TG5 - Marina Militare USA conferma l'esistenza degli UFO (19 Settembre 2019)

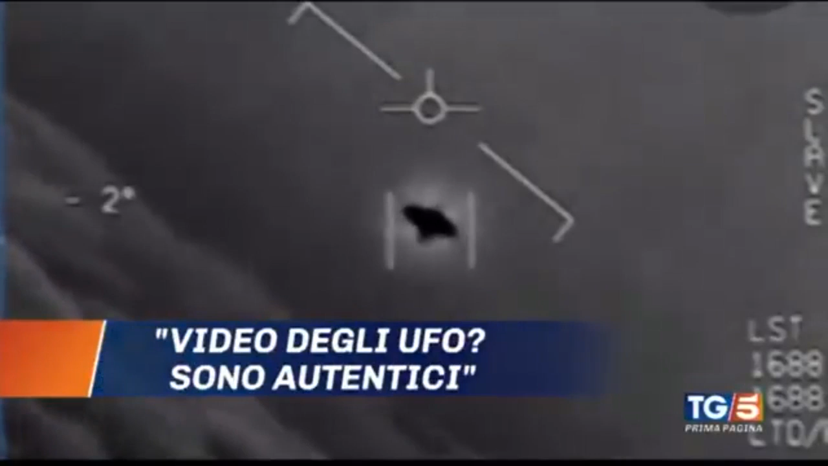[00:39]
autentici i video di oggetti volanti non identificati ripresi da aerei militari americani nel 2015.
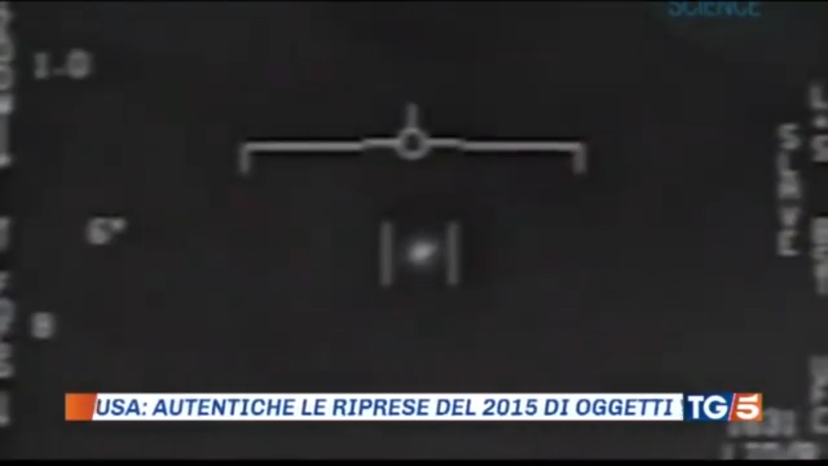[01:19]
Fenomeni aerei non identificati, li ha chiamati il portavoce della Marina statunitense.
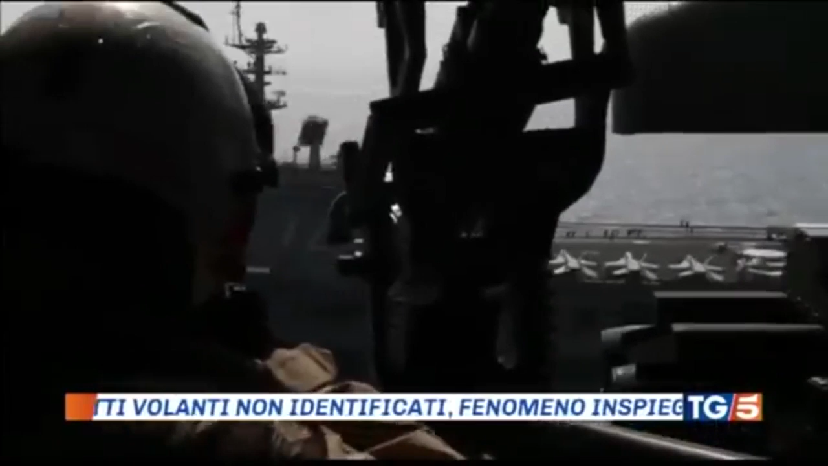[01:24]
In una parola, insomma, UFO. Ed è la prima conferma della loro esistenza.
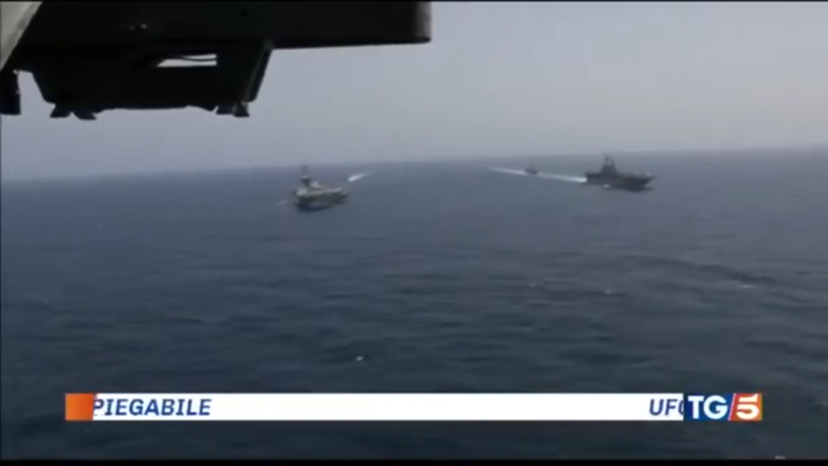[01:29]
Tre video in questione, una piccola parte di quelli di cui è in possesso la Marina.
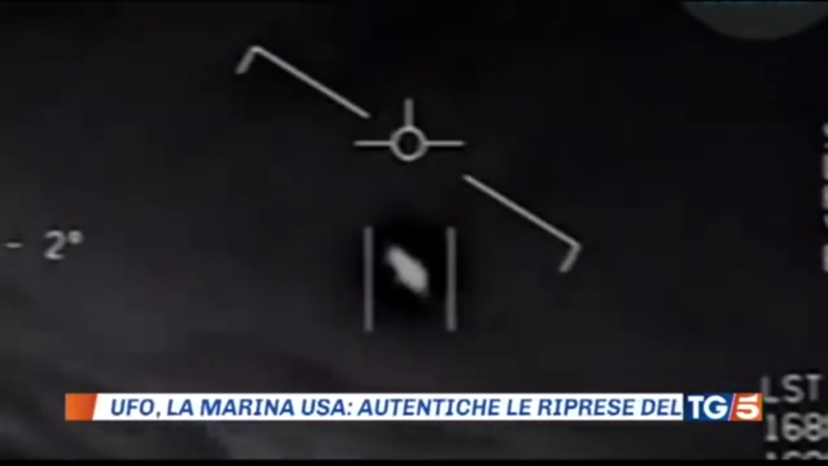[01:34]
Due datati 2015 che contengono audio di piloti di caccia americani che tentano di dare un senso a ciò che stanno vedendo.
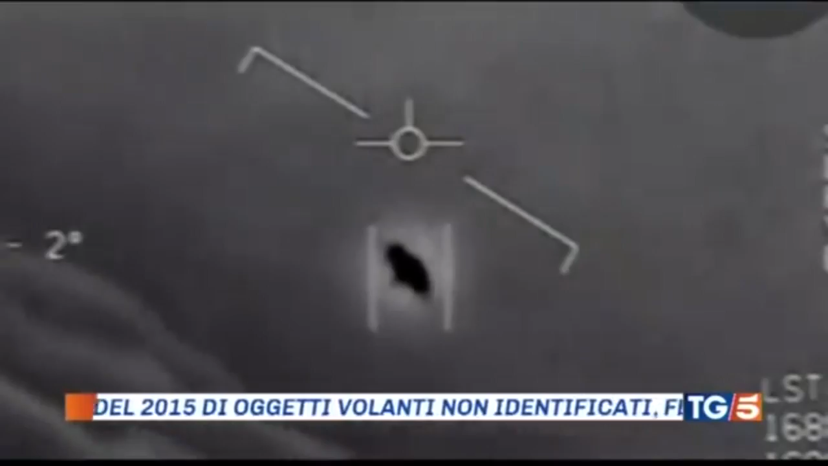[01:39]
In un altro filmato del 2004 i sensori di volo si bloccano su un bersaglio mentre vola,
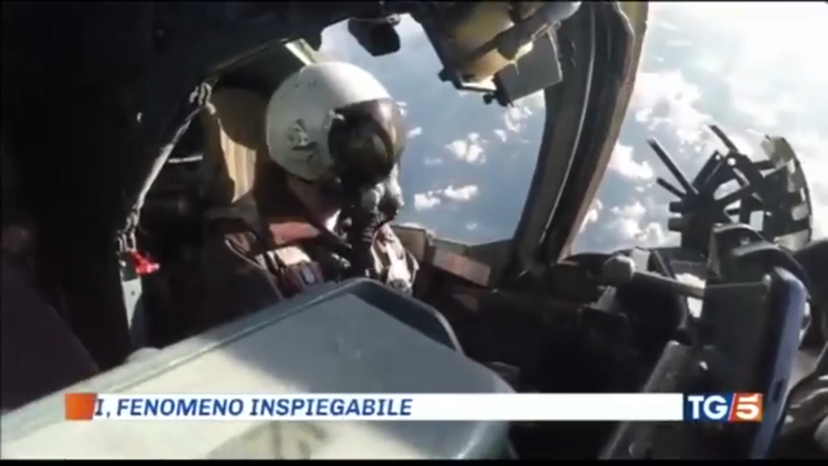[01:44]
prima che accedere verso il lato sinistro dell'inquadratura,
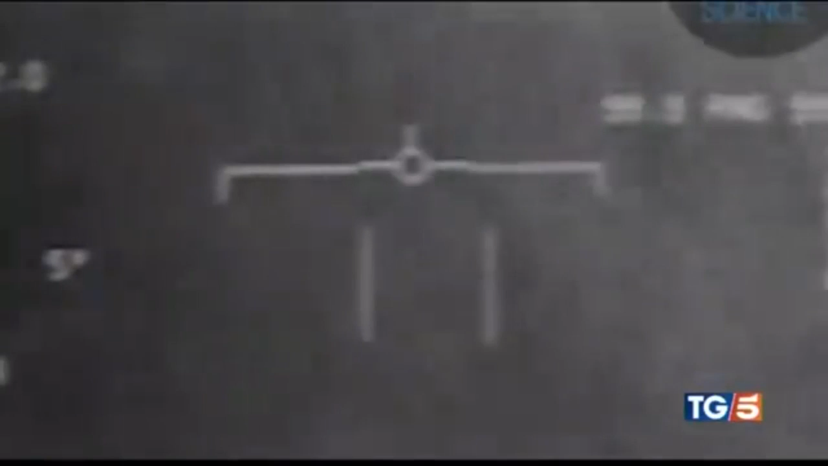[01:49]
troppo rapidamente per consentire ai sensori di rilevarlo un'altra volta. Per il Centro Ufologico Nazionale si tratta di una dichiarazione importantissima, perché potrebbe sciogliere il tabù dei piloti di altre nazioni o di compagnie aeree civili,